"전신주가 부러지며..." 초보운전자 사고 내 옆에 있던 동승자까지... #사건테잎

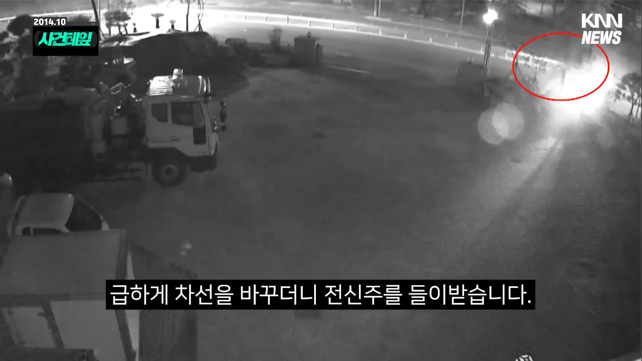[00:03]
이내 불꽃과 함께 전신주가 부러지며 도로 위를 덮칩니다.
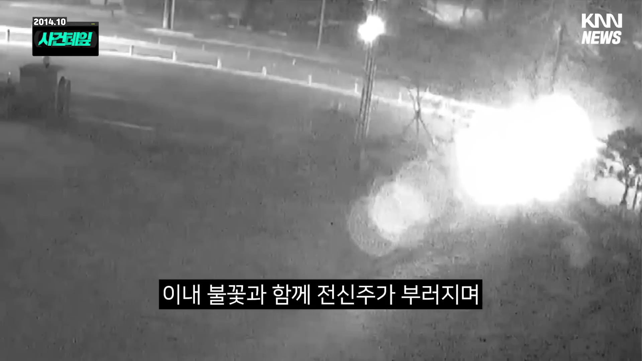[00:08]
이 사고로 조수석의 20대가 숨지고 면허를
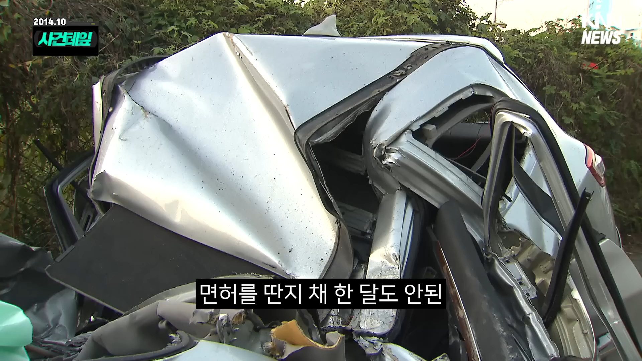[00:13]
딴 지 채 한 달도 안 된 고3 운전자는 중태입니다.
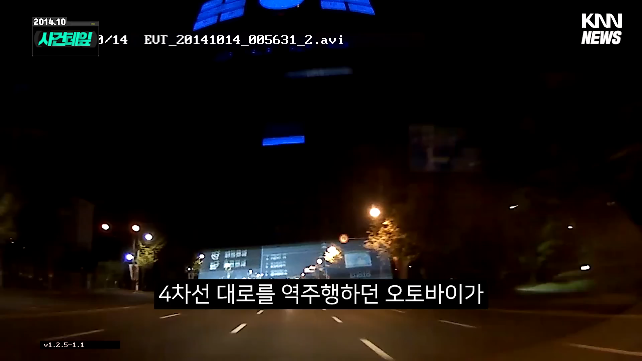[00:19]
4차선 대로를 역주행하던 오토바이가 승용차를 들이받는 사고도 났습니다.
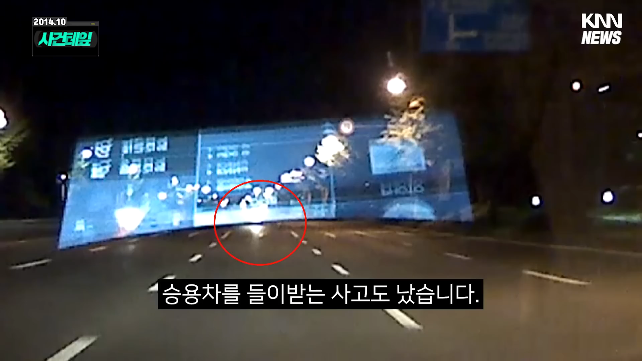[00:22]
친구지간인 20대 한 명이 그 자리에서 숨지고 한 명은 크게 다쳐 불구가 됐습니다.